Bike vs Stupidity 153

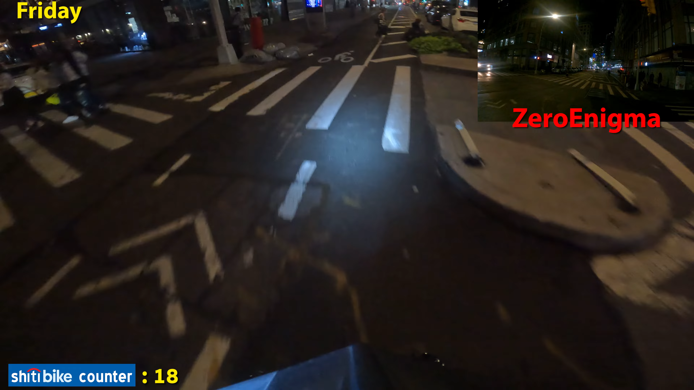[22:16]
Bang! Wrong way, dumb shit. It's a nice bike you got there.
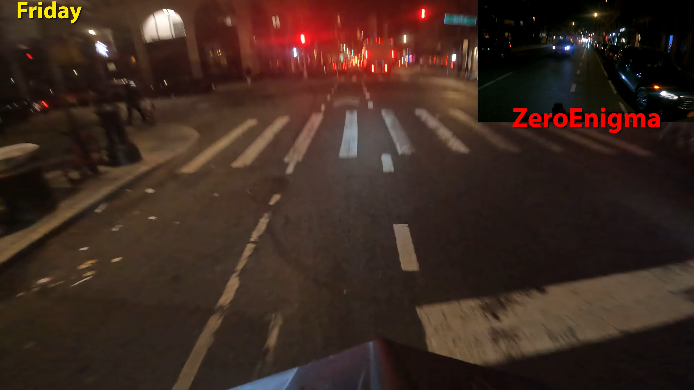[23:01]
People want to get mad at me? I don't get it. I do. It's because they do it themselves. They see me yelling at them because they do stupid shit. Could this guy park here out of the way? Nope. No one in there.
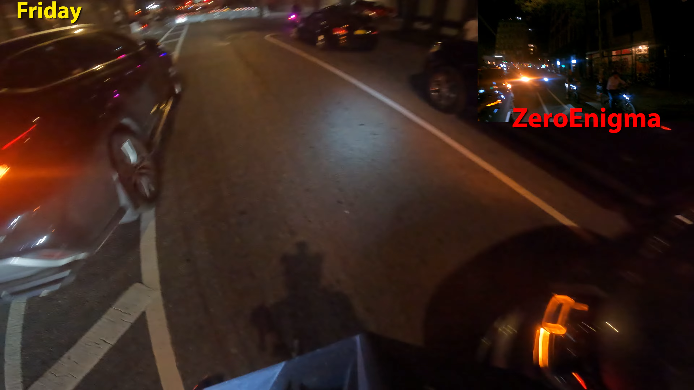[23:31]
Does it say walk? I don't think so.
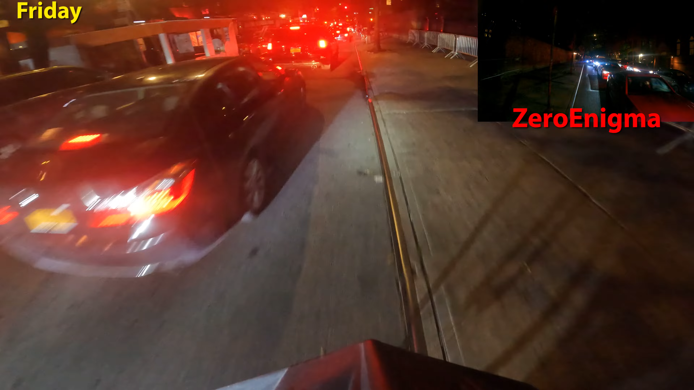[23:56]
You don't hear people complaining about pedestrians crossing when it's not their light.
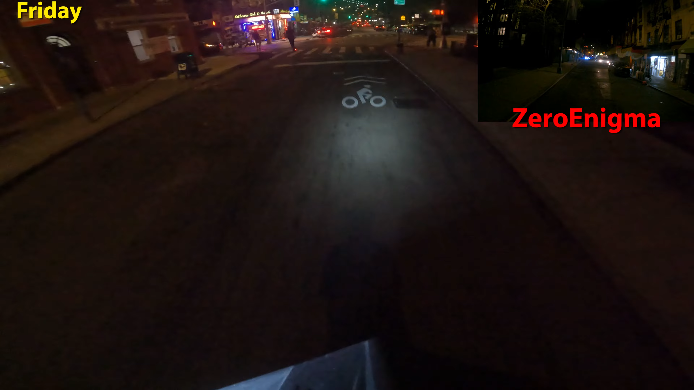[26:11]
It's a taxi. Of course. Good job blocking the bike lane.
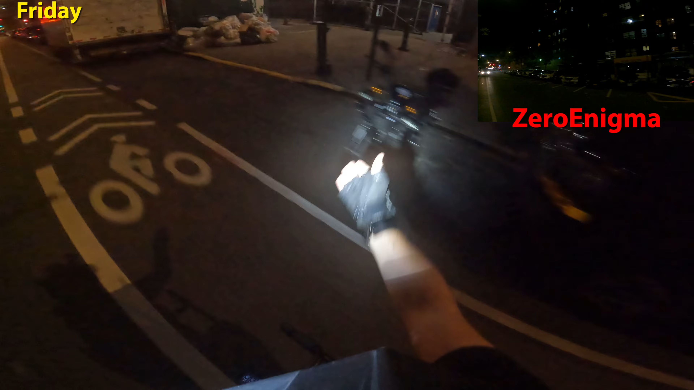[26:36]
Couldn't park right here. Or here. Too much work. Now what this bike lane is missing is fucking lights. Needs lights. Like, look how dark it is without my light. It needs lights. There's one solo light. That's all we need. That's all we get.
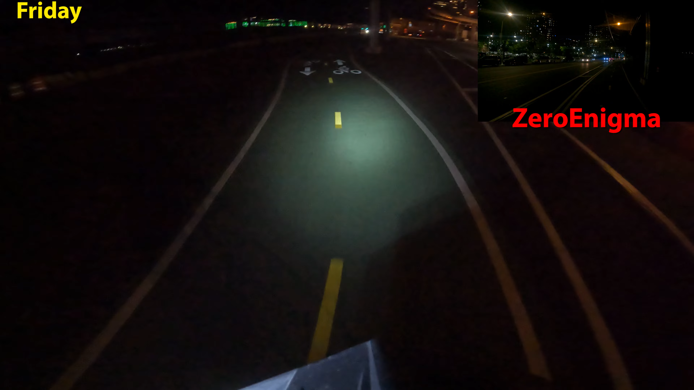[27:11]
And then we're under the mugging section of the FDR drive.